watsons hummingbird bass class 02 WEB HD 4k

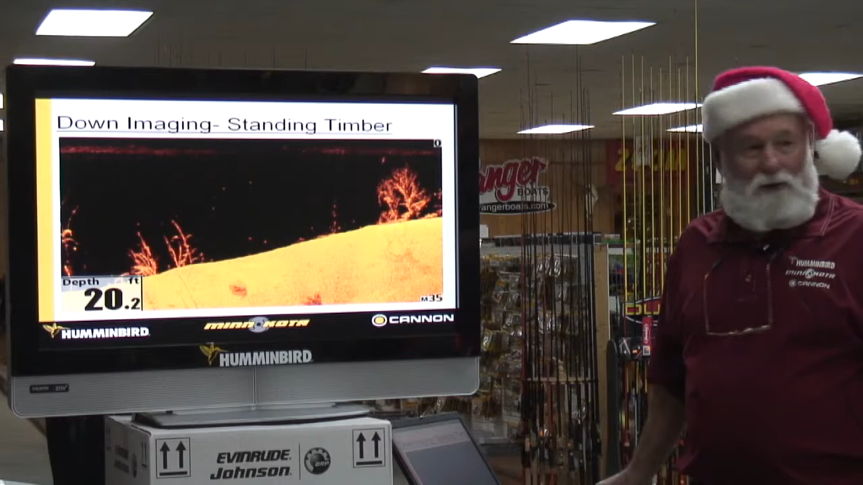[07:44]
On screen: depth 20.2 ft
There's a good shot right there showing your tree that's broke off and laid down.
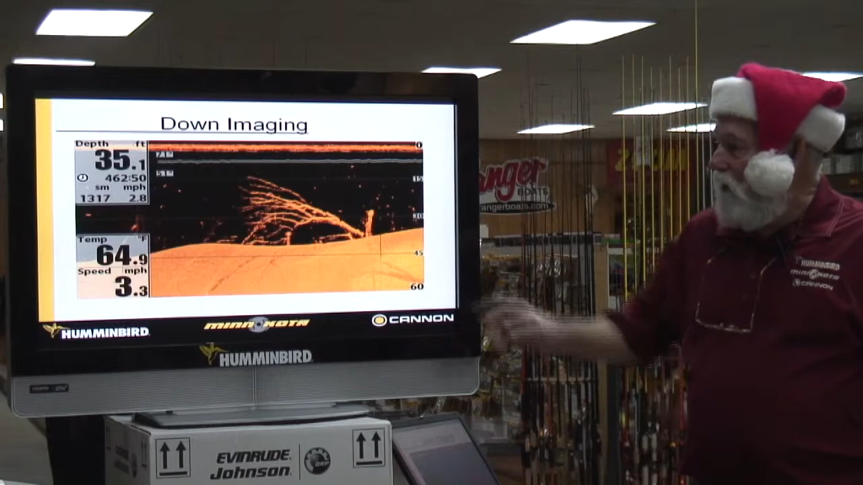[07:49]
On screen: depth 35.1 ft, water 64.9°F, speed 3.3 mph
Now there's your shot there showing your 2D and your down imaging. Our units that we're coming out with, we got five new units coming out. We'll have the 2D and the down imaging unit. I've been told that Lowrance only has down imaging.
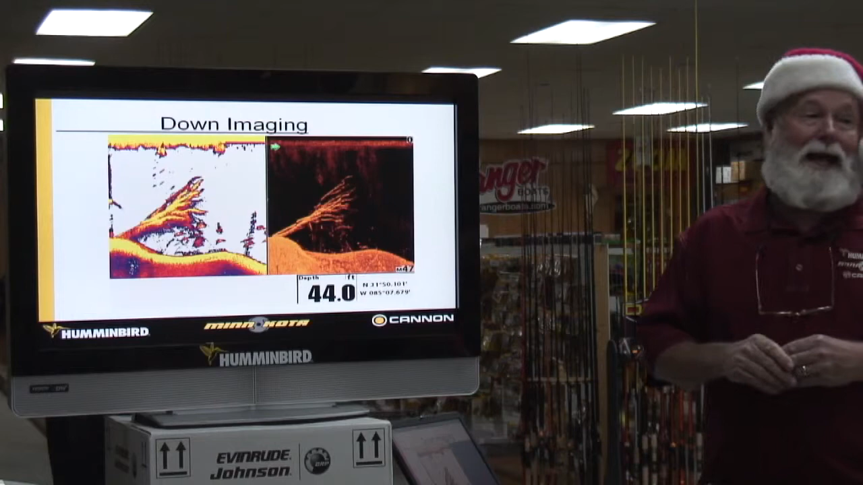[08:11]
On screen: depth 44.0 ft
They're not going to have the 2D. I'll understand that. It don't take no more to put it in there. This way you can have either or, you can split the screen.
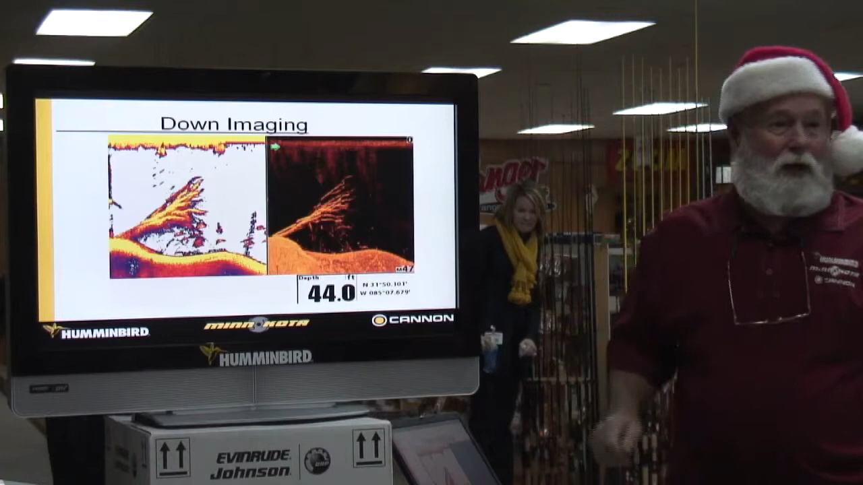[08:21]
On screen: depth 44.0 ft
This is how you're going to start understanding more about your 2D. You just got a different view. That shows you, we're going to have a monochrome or a black and white unit too that's in down imaging.
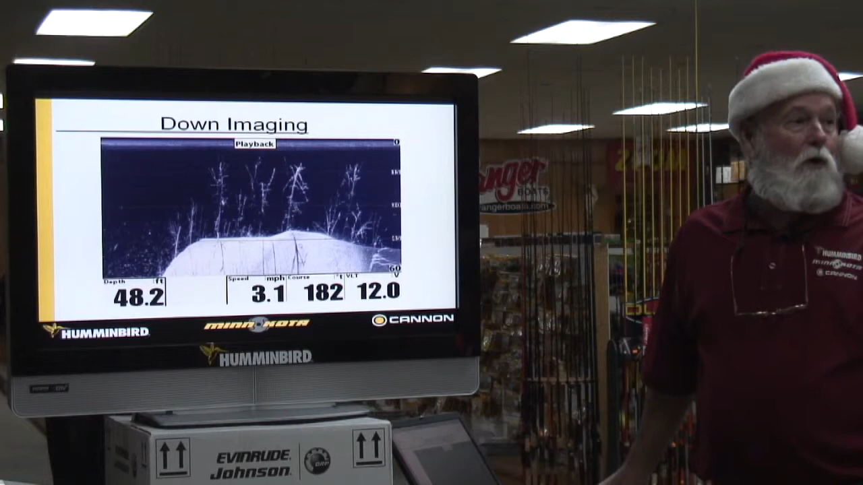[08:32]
On screen: depth 48.2 ft, speed 3.1 mph
Most everybody's going to color, but we still have some people that want a price point. So we're going to make a unit that's a monochrome or a black and white.
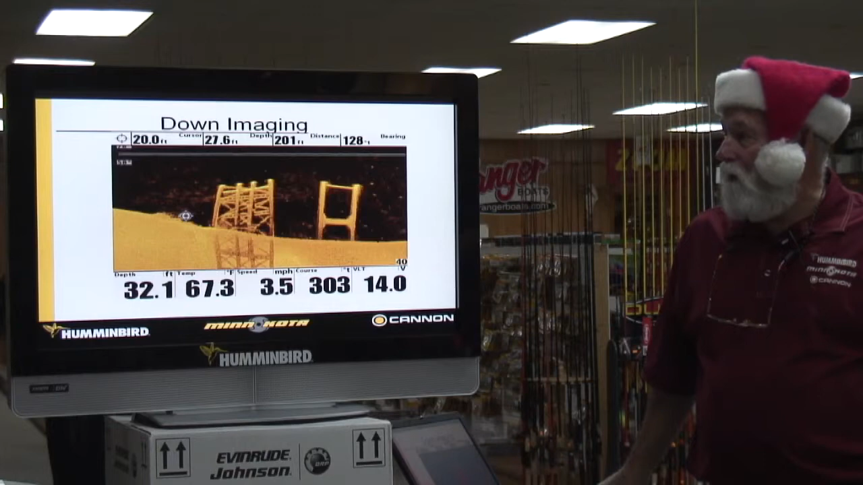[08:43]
On screen: depth 32.1 ft, water 67.3°F, speed 3.5 mph
There's a good down imaging shot. I tell everybody, down imaging or side imaging, if you'll go to a bridge and go under through that bridge, what you see above, once you see it underneath there, it'll just click that you're seeing that picture.
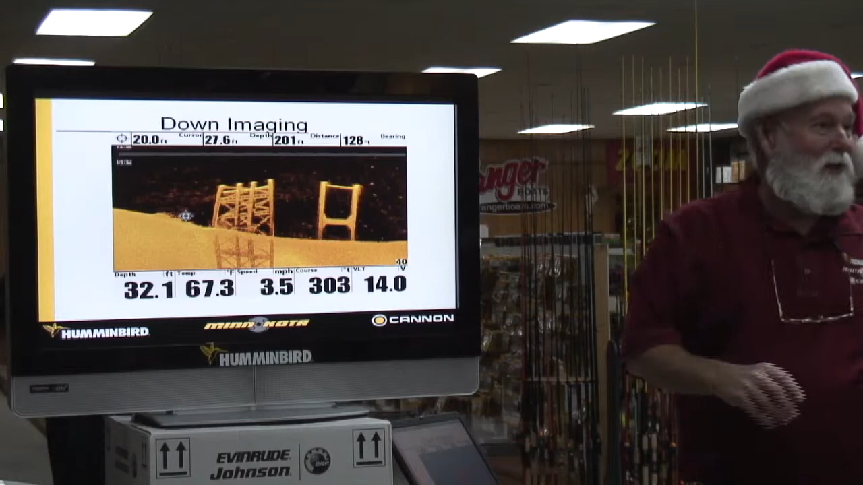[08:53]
On screen: water 67.3°F, speed 3.5 mph
I told somebody, it's like you're flying in on an airplane and you look out and see what's down there. That's what you're seeing on your side imaging. You're just getting a picture looking down on something.
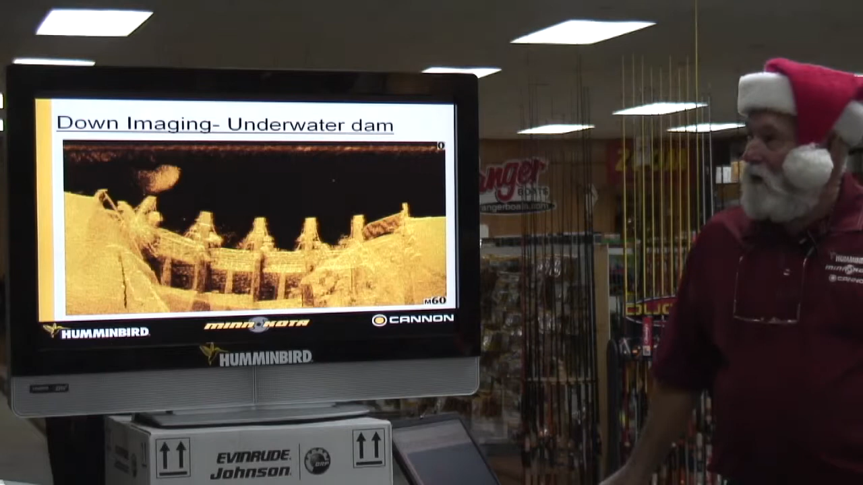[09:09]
That's a down imaging shot of that underwater dam when I told you at the back of, will you follow? All that up there is bait and that's just a back shot. We've added some colors in there, which you're seeing some of the, our colors that show up instead of the blue. This shows up real good in bright light. The blue kept blending out with the sunlight. Now, we've got on your units with your side image, you've got a screen that's got three views, okay?
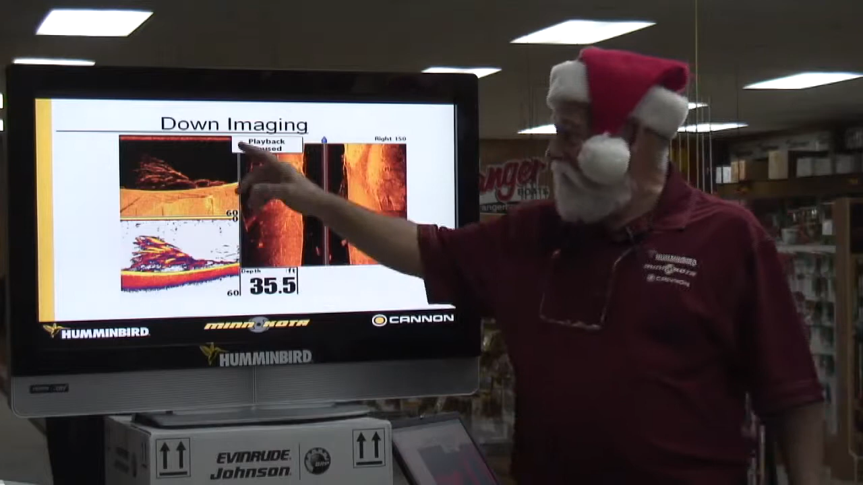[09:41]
On screen: depth 35.5 ft
We've got your side imaging, your down imaging, and your 2D, okay? So, now you've got three pictures. Somewhere, it'll all just, you'll be looking at it all of a sudden, you're going to understand what it is. It just shows you, a picture's worth a thousand words. You see more in a picture than you do in this right here.
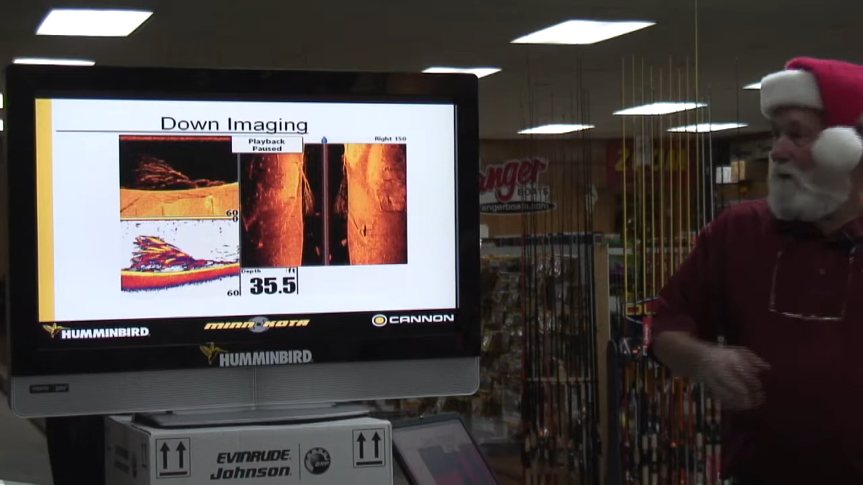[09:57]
On screen: depth 35.5 ft
These, you're going to see more. There's a shot right there, another shot of a brush pile.